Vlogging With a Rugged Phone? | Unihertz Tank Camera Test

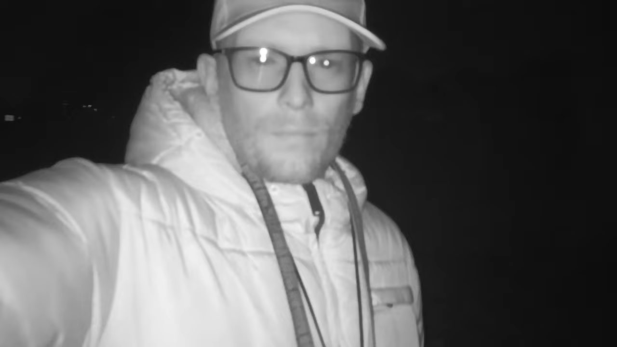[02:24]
This is night vision camera, 20 megapixel Sony sensor. What do you think? It's pretty cool because I have tested several rugged phones and none of them was actually able to record the video. There was just a live view. So I'm actually quite impressed that I can make a video and also I can actually take some pictures. So check this out. the video.